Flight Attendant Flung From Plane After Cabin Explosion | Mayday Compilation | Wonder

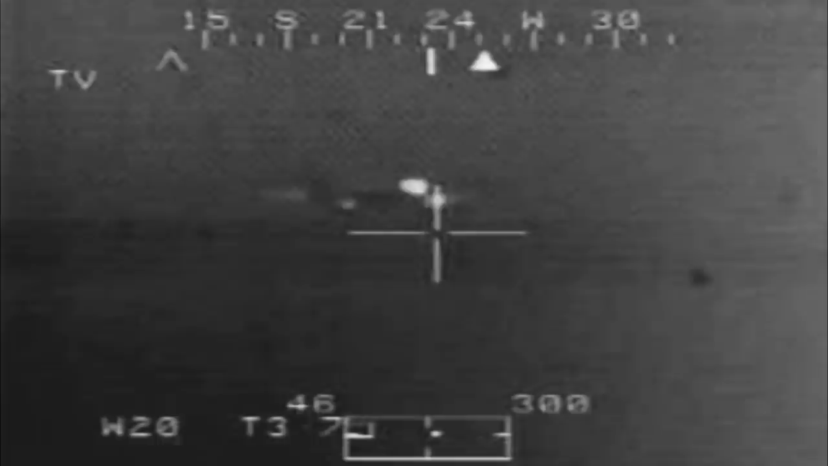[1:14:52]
Roger, 5-4 is observing the aircraft inbound under our sighting system. He's got, appears to be a fire on his far left engine.
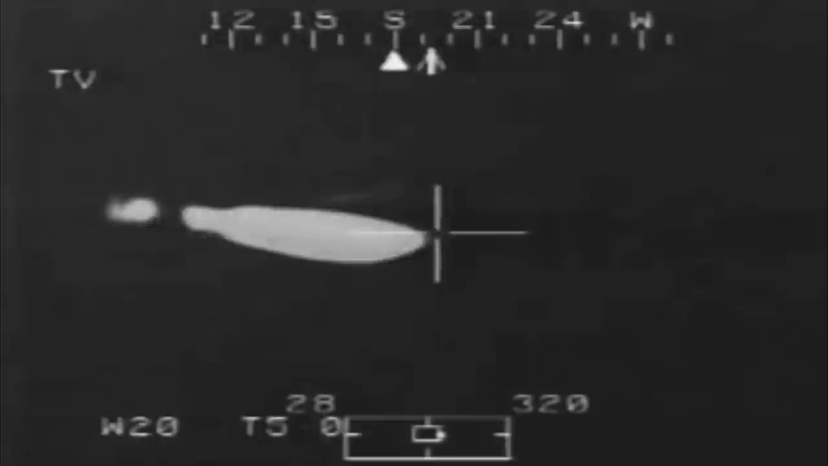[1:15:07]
because we have a bit of problems controlling the aircraft.
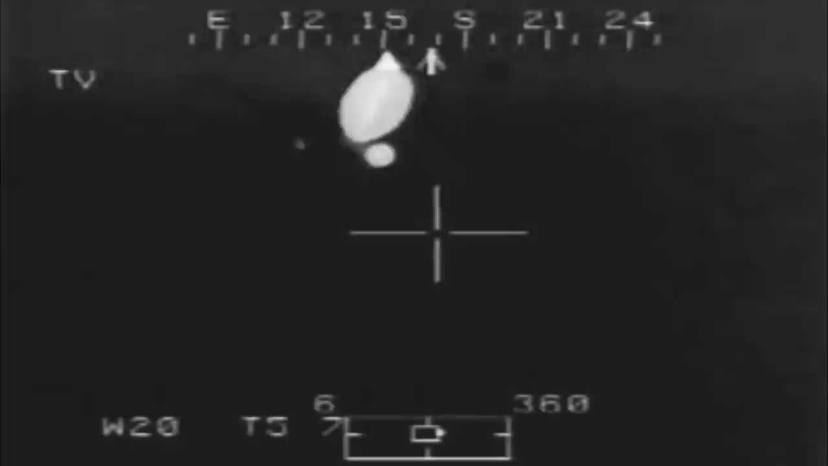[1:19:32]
Tank 1 Alpha is empty. Fuel has been steadily streaming out of the tanks in the left wing.